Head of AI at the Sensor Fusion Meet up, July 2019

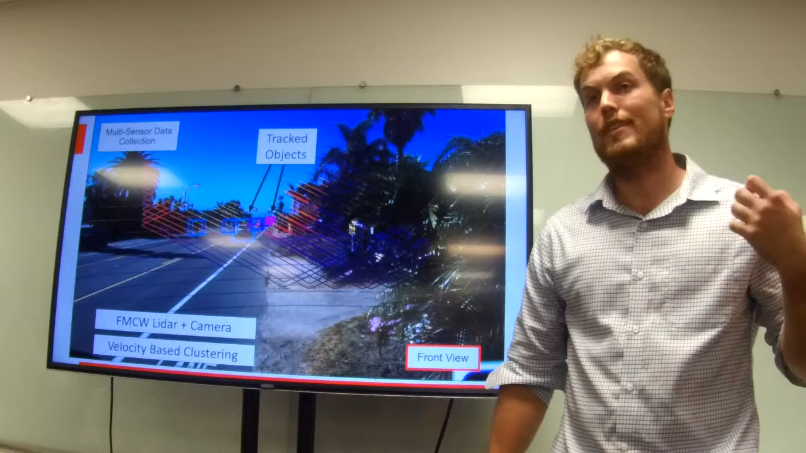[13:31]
And what that means is that it actually measures the velocity of everything that it sees. So we can use this to label for radar data, which is also measuring range and velocity, in a highly precise way.
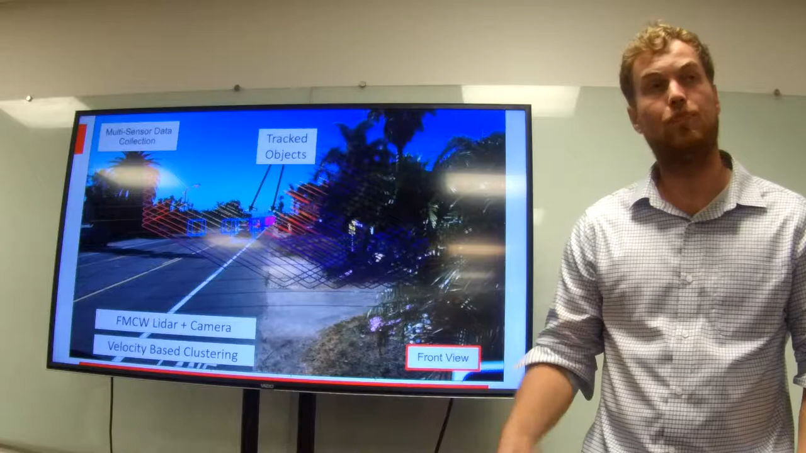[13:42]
That also means that we can segment interesting things from our scene almost for free.
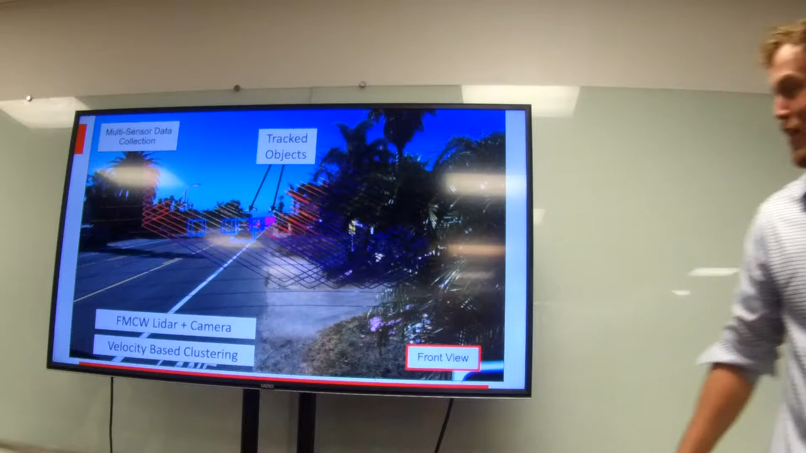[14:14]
Right. So in this case, we can actually drive these 3D bounding boxes. You can see here, you know, a camera detection-based algorithm would say, well, there's a whole bunch of stacked boxes.